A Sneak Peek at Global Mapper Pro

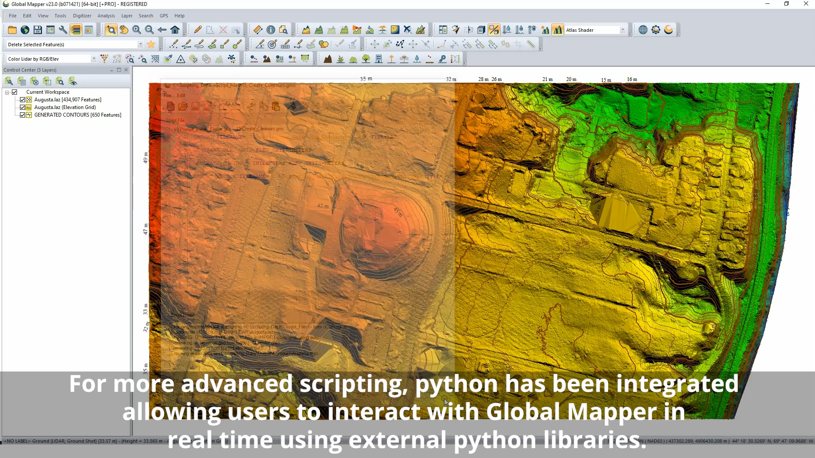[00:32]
Building on an existing tool, Terrain Painting, the method for manually editing a terrain surface, will have options to use a brush specified
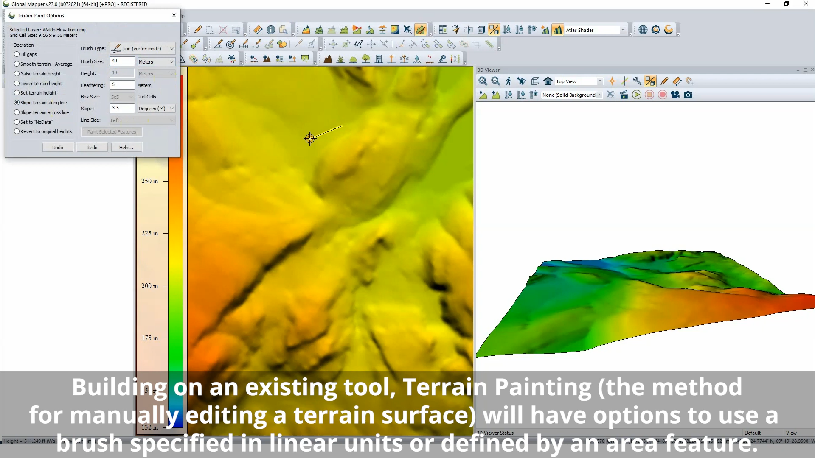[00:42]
in linear units or defined by an area feature. Improvements to the automatic point cloud building and tree classification method better analyze mixed density,
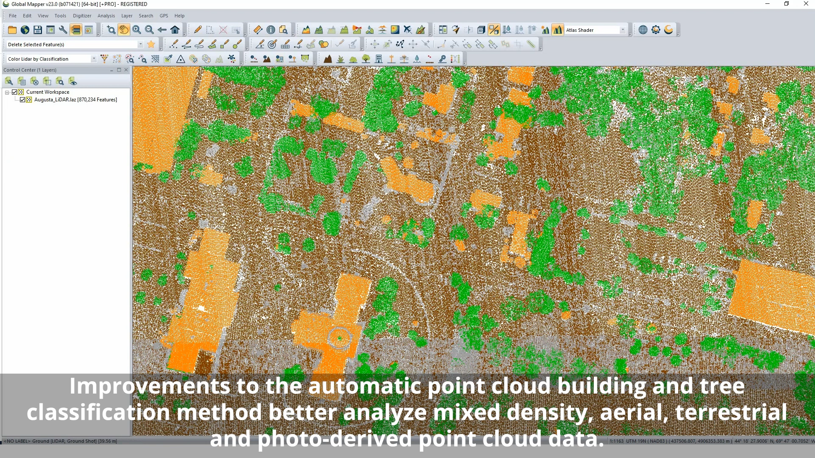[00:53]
aerial, terrestrial, and photo-derived point cloud data. The segmentation or clusters identified in the classification can be used for
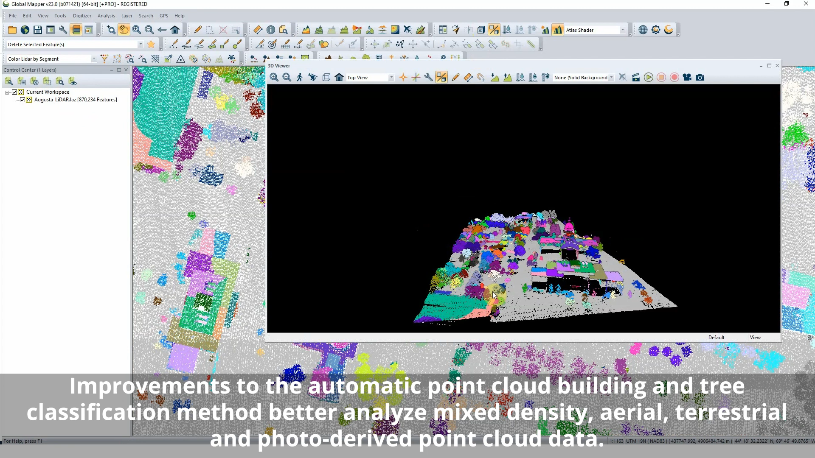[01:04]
visualization and selection to identify distinct features in the data.
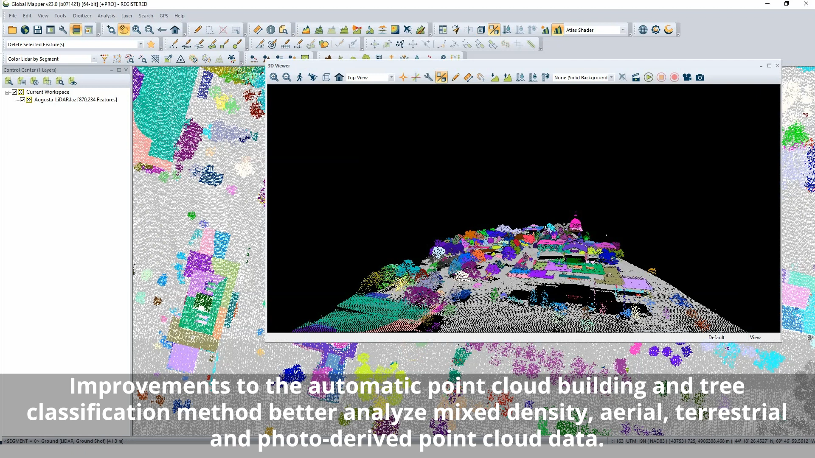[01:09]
Enhancing the vectorization of raster image and terrain data,